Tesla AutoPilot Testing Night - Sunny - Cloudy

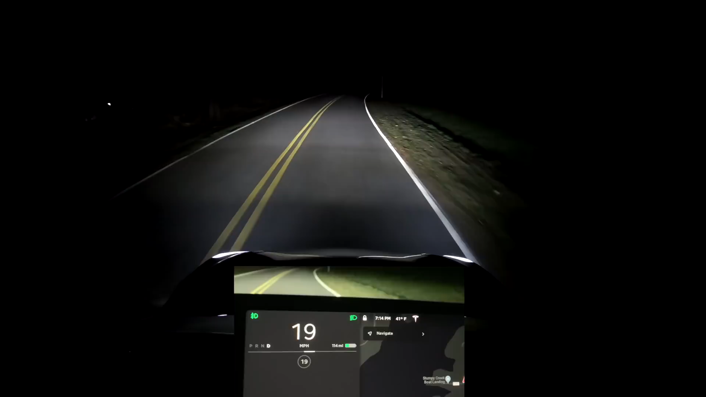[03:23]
You can see it's only 715 here, but we'll try to do the same thing We'll bump this all the way up 45 miles an hour Let's see how well it does Now you can see that the lines are pretty lit up It was a little squirrely through there That was a little easier during the daytime And oh my gosh